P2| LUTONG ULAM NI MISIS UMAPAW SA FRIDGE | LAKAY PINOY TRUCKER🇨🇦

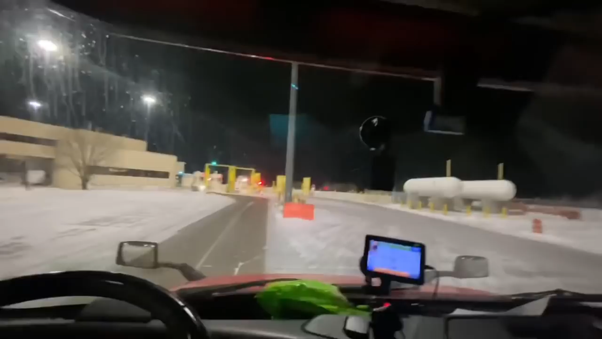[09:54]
USDA. Speed warning. Yun. Crossing border, entering North Dakota. Okay. In 2 miles, take ND59CR55 mission. Hinto muna ako rito, patayin ko lang yung ating creeper.
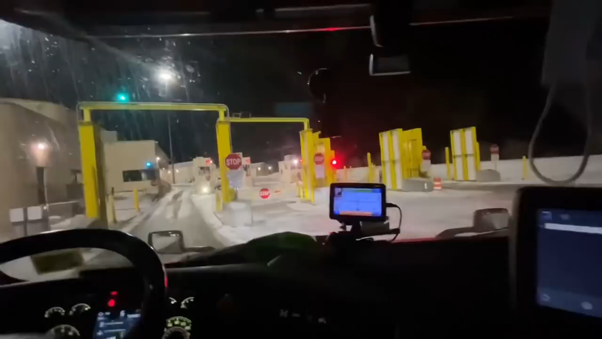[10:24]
Patayin lang natin ito mga kaibigan para hindi maingay.
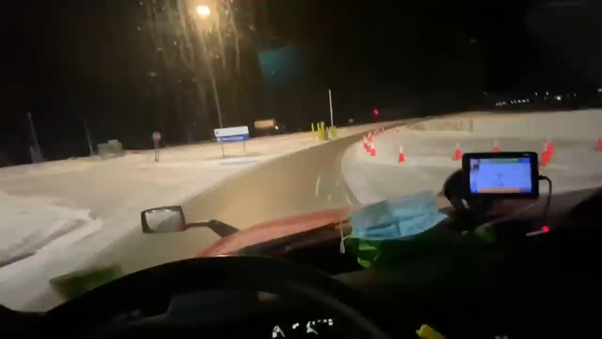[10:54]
Ayan mga kaibigan, nakatawid na tayo dun sa US border.
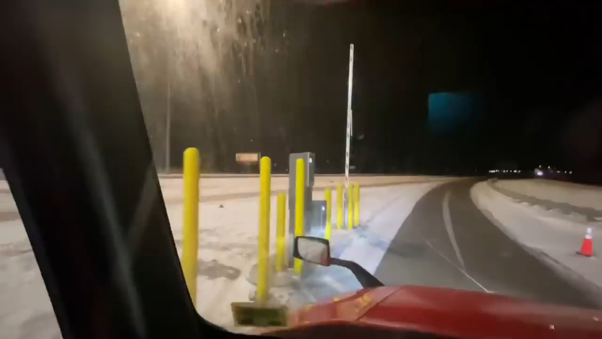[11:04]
Ayan, ang kanilang parang boot na ilagay mo dapat yung ibinibigay nilang ticket.
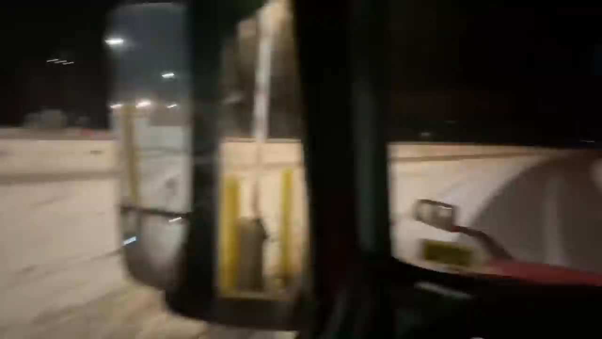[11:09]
Kaso, nung tinanong ko yung border officer, sabi niya, bukas daw, okay lang daw. Ayan naman,